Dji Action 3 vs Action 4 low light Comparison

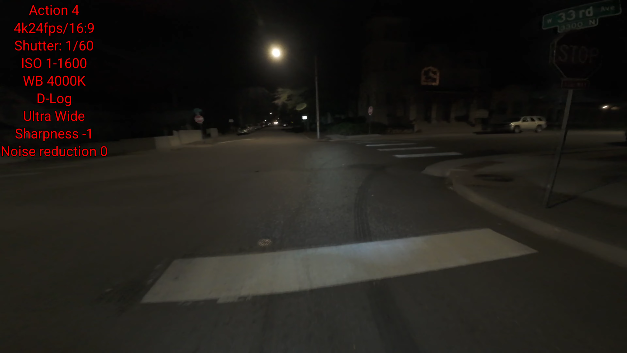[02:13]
constantly you want to do like three to five minute recordings at a time and then um and then start the recording because so because these cameras um i don't know they're just it's just better that way so see you got this right here
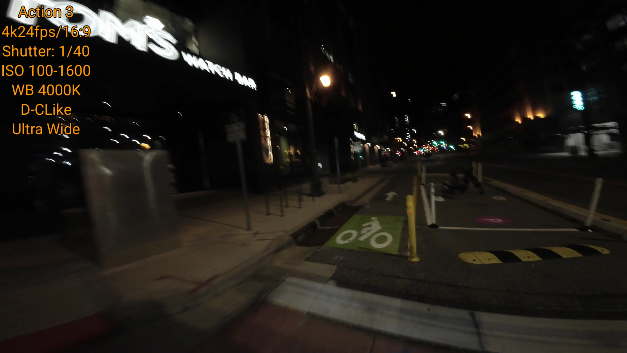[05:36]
reason the action 3's audio output was way lower as you guys can hear in the video the
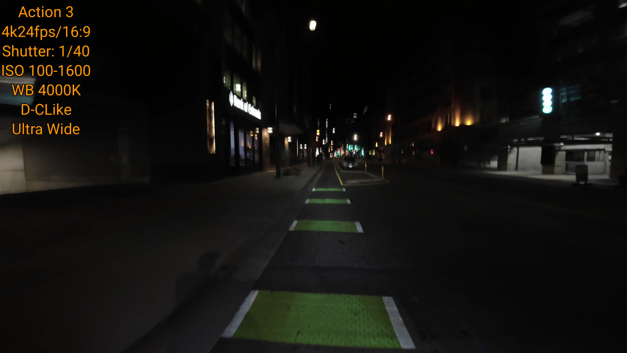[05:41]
action 3 you wouldn't hear my audio in the action 3 if i didn't crank all the audio setups here in post i cranked everything up so i don't know why it was so low because they're always set for the same settings but yeah okay so in this clip you guys can see this is the
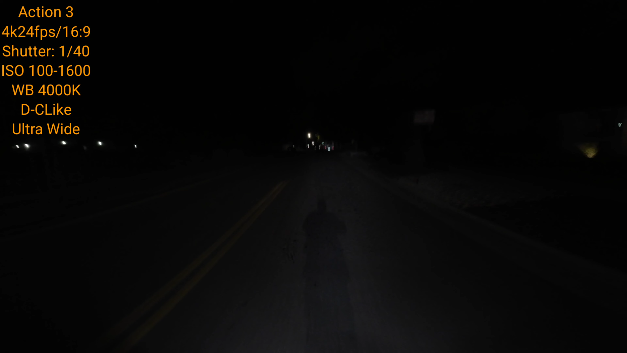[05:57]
action 3 very very very dark street there's almost little to no street lights little to no lights coming from the houses in the neighborhood and this is basically how it looks so you know let me know what your thoughts are guys let's let's hear what you got you know this is the action 3 and we're going to switch over to the action 4 here in a second